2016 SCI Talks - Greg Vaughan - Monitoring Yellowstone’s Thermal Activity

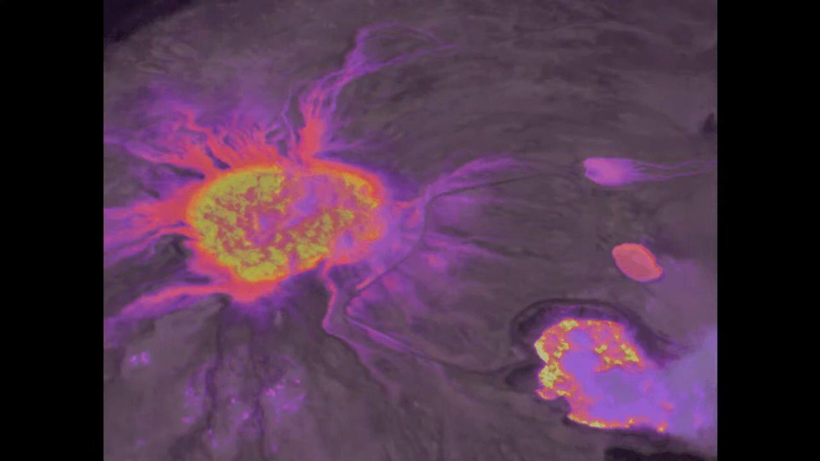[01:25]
images which give us information about the temperature of distant objects, as in this thermal infrared image of those same hot springs in Yellowstone.